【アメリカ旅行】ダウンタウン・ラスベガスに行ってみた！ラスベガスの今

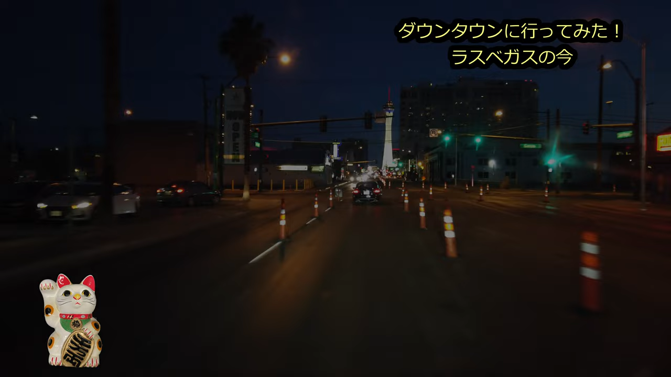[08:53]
ご視聴ありがとうございましたさて今ダウンタウンドのショーが5分ほどありましたので我々もちょっと危険かなと思いそのわずか5分程度を見るためだけにここに行きましてさっさと第3ということでラスベガスブルーバーに走ってホテルに帰る途中ですまあね夜景で見てすぐ分か
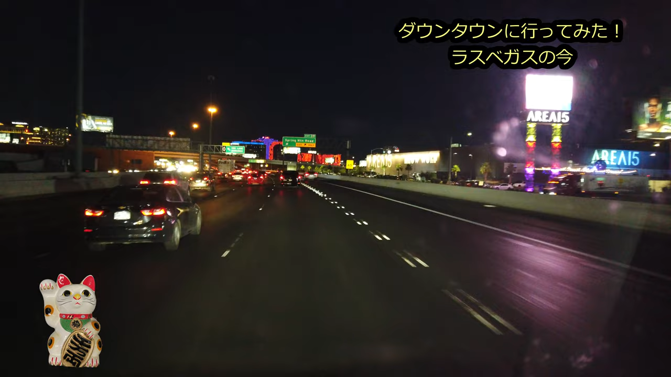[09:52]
が来ていないだろうに工事するっていうのもいいかもしれないですよまあめちゃゴミでね結局諦めてインターステート15に乗って結局帰るということになりましたいやーまあ久々のねダウンタウンローさんあのラスベガスだったんですけれどもまあ随分変わったなということとやっぱりね多くの人が非常に繰り出していてまあここにはねコミット19はどこに行ったんだというぐらいのそんなね印象を受けました